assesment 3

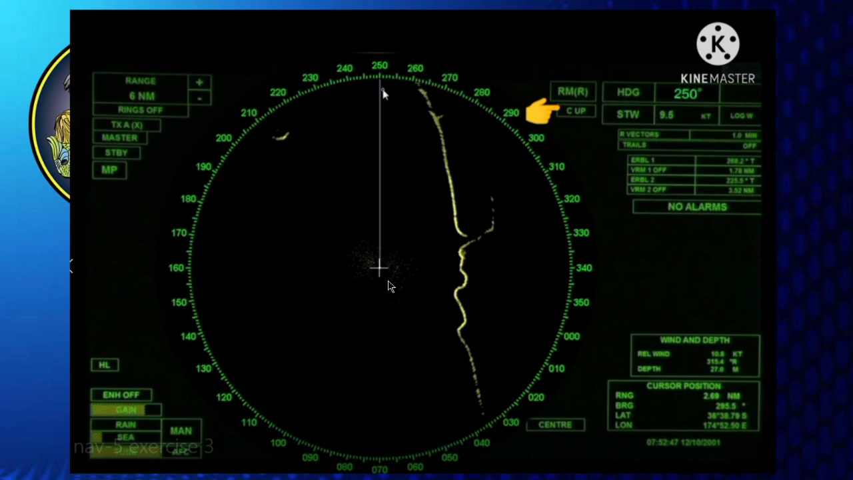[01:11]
the ebl one the bearing measurement will all take into true bearing so in every time you take the bearing you only measure the true bearing also when the heading line is not already pointing upward you can reset the heading line to bring it back on top again by changing the protect the presentation from course up to north up then back into course up
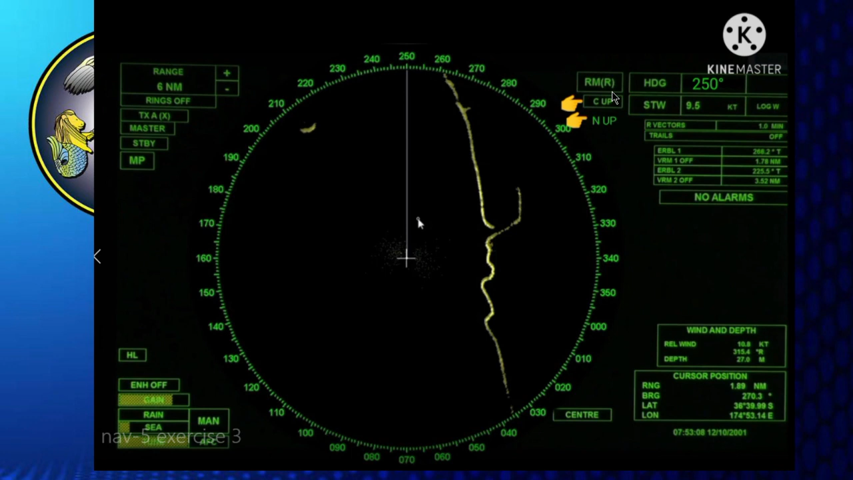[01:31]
now the heading line will bring back again pointing upward but the value of actual heading is always included next is stabilized north up display presentation so here the heading line is pointing in actual heading value which is the 269.9 degrees along the bearing dial so at the top of the bearing dial is the true north
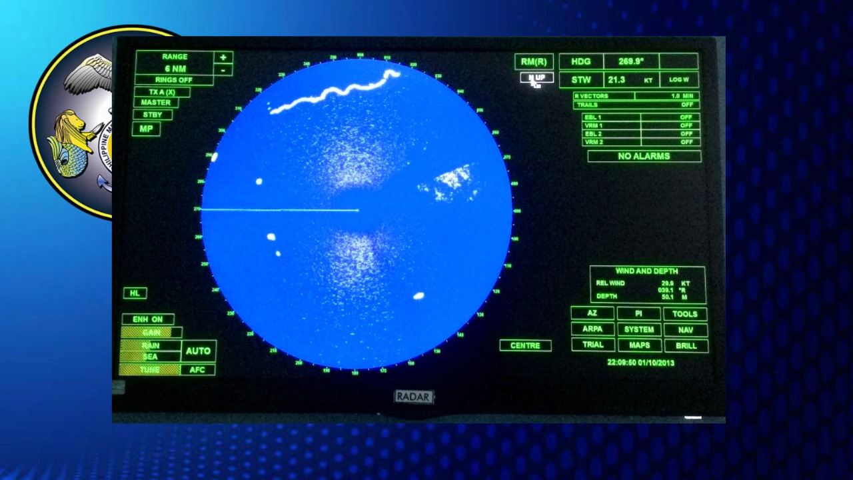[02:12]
or the 0 0 0 0 degrees so the heading line also move whenever the heading change or the bow change and it is also moving accordingly to the actual value of heading and it is the heading input next is established head up so in this part the heading line is always pointing upward that means it's spined and there is no heading input because the unstabilized setup is
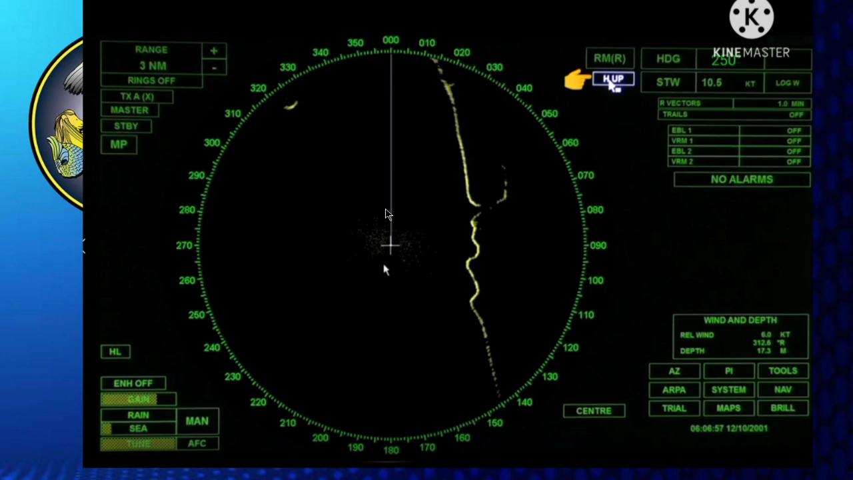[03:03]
of the relative bearing measurement and the direction of your bow will be fixed here and also the bearing measurement will become relative next is relative motion display so your shape position is at the center of the video circle it means is fixed and stationary it is not moving so all stationary target or moving target are the one that move relatively it means that the movement of the target relative course and relative speed the
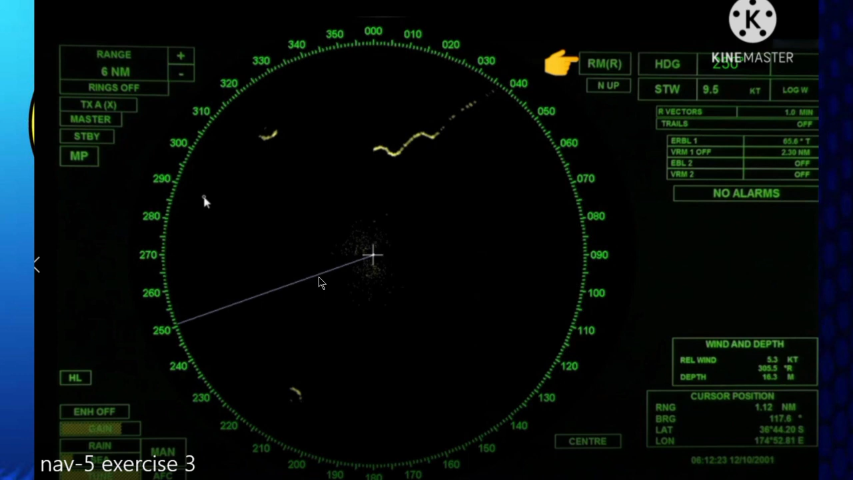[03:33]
relative movement is based on your movement that is wire every time you alter your course it is also moving on the on the video circle and lastly the true motion display here is you are you can see that the on ship position is center to the maximum where view and it also moving in the video circle on actual speed setting
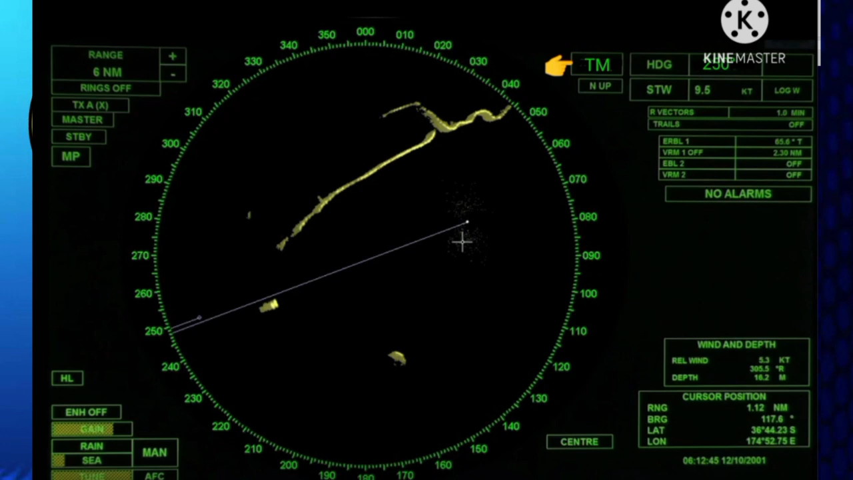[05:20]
then remember that the speed through water is for collision or avoidance while speed and over ground is being used for firing fixing for fixing position so so